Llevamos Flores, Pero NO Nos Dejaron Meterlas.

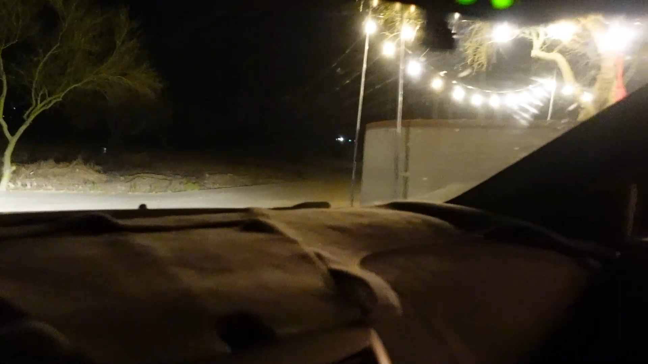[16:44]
Ok. Bye, bye. Me grita el niño. Oigan, vámonos ya de aquí porque aquí asustan. Ya llegó Jeff. Es hora de irnos a casita.
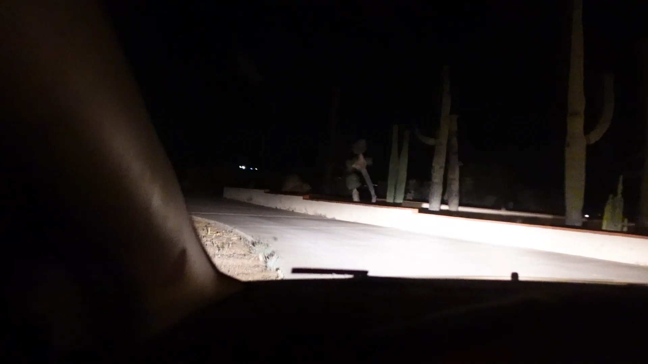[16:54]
Les digo, esta calle es como un camino, pero sí hay casas, pero aún así está todo muy espaciado. ¡Ay!
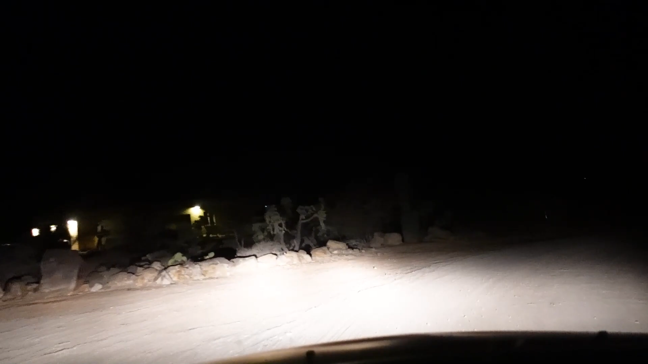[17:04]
De noche siempre me da miedo venir para acá. Bueno, ya mero salgo de aquí.
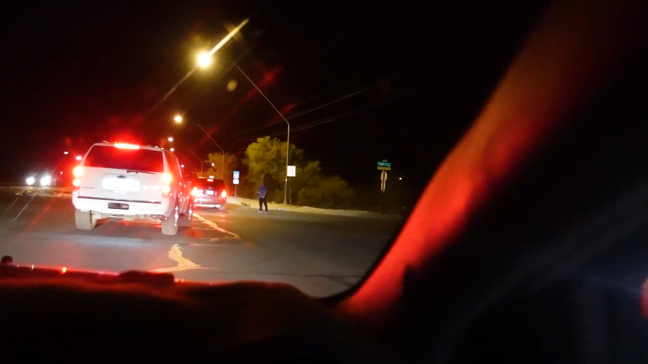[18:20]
Oigan, algo está pasando en esta calle, que el tráfico está detenido y un carro está parado ahí. ¿Qué está diciendo? No sé. ¿Qué pasa? Ahora ha sido un accidente. A ver, baja la cámara, porfis. Y rollo. Pero creo que nada más es ese puro carro. ¿Contra qué habrá chocado el muchacho?